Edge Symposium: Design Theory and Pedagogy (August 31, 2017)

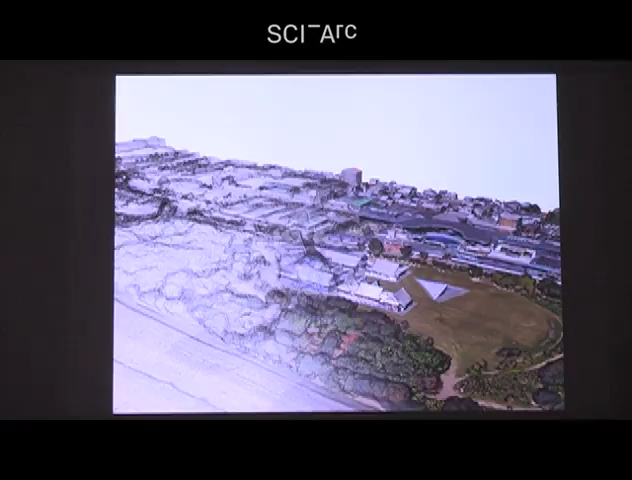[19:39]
And I thought it was quite intriguing to put a lot of attention on just how that site model is built. So what it ended up becoming,